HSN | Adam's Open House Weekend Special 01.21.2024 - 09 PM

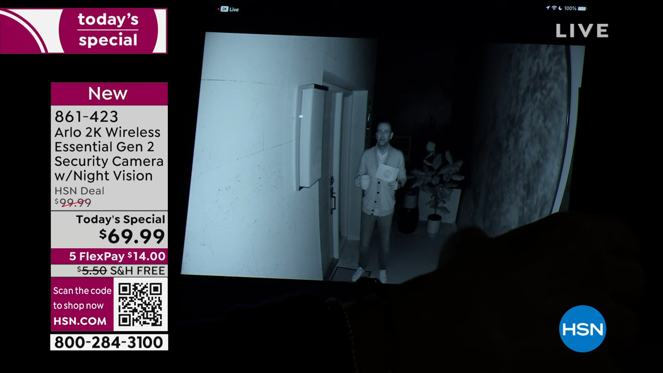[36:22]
this i'm going to turn it into full-blown color with a spotlight let's get the spotlight going now you can have it where it's automatic
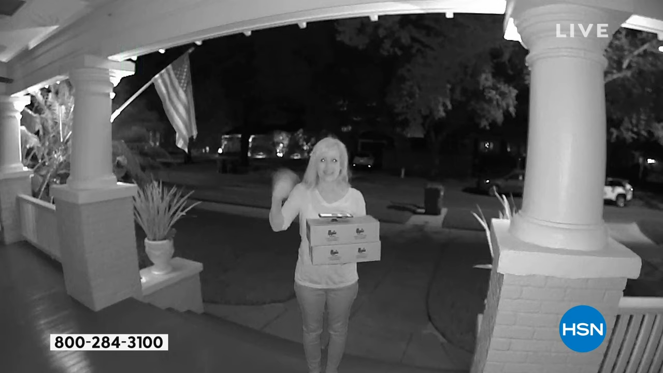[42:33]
you're asleep you're out of town there's the old gray everything's gray so you can't differentiate anything that's my front port look at this red white and blue flag my pink sweater do you see the orange kitty on the bottom right
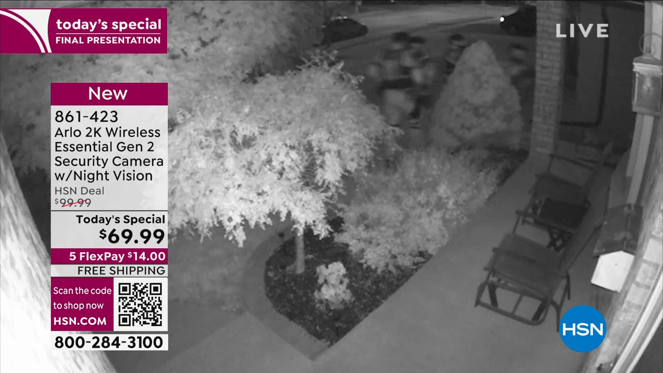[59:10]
swat team by the way okay that's the old night vision you'll see the swat team in color just a regular saturday night in tampa exactly absolutely